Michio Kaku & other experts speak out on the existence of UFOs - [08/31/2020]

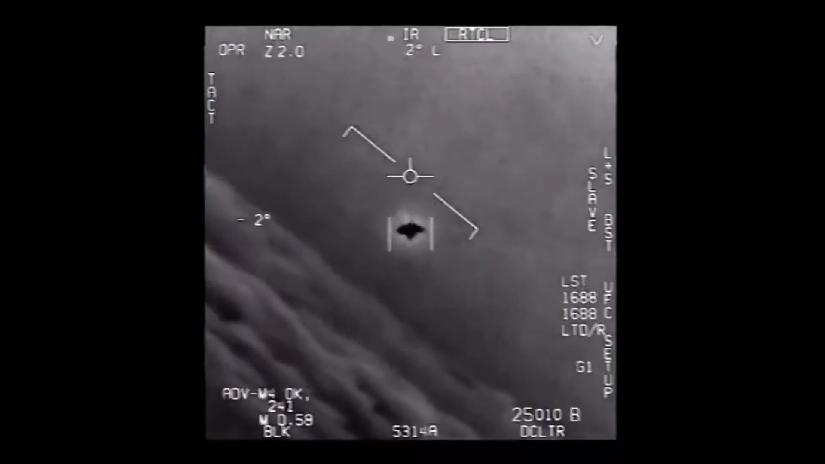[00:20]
Now the burden of proof has shifted to the government and the military to prove that they're not real. But the evidence is overwhelming. We have all this information from U.S. Navy pilots. We now have metrics.
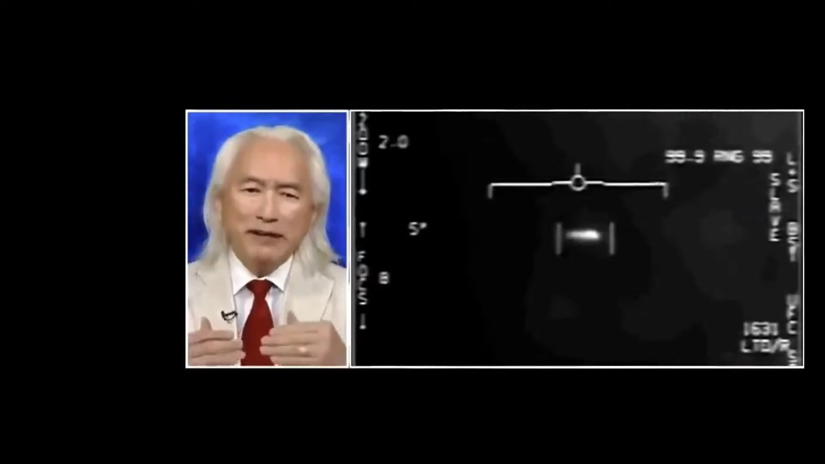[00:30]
We can actually measure how fast they travel, how high they are, what kinds of centrifugal forces that they can experience. And science, remember, is based on things that are testable, reproducible, and falsifiable. Now we have testable information, a game changer.
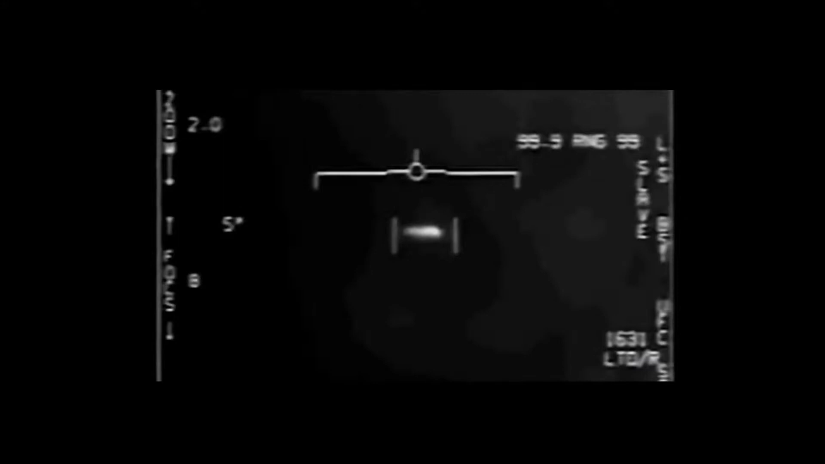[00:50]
Both of us, both airplanes, see a disturbance in the water and a white, 40-foot-long, tic-tac-shaped object just hovering above the water, going forward,
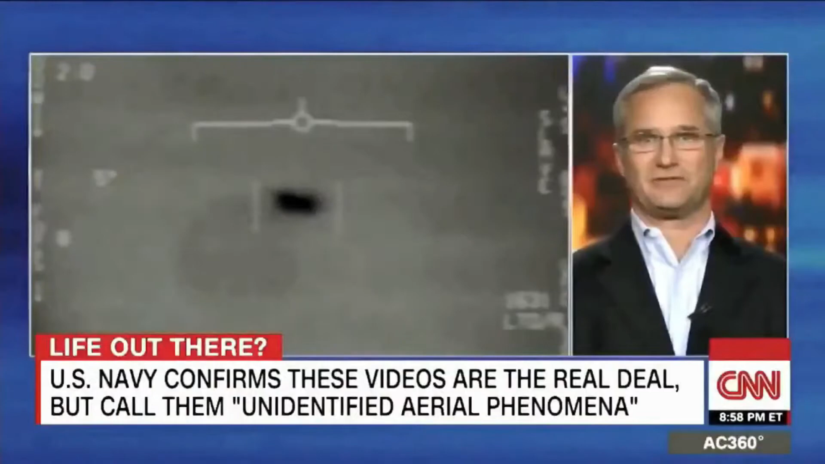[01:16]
The ability to hover over the water and then start a vertical climb from basically zero up towards about 12,000 feet and then accelerate in less than two seconds and disappear is something I had never seen in my life.
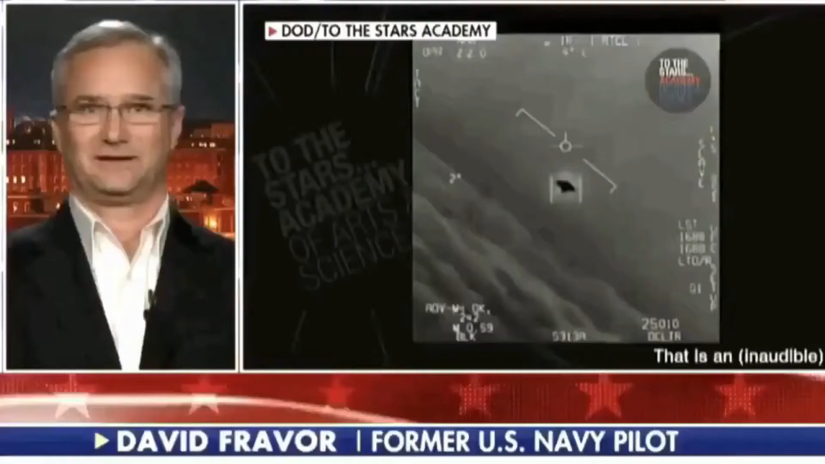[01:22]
I believe, as do the other folks that were on the flight when we visually saw it, that it was something not from this world.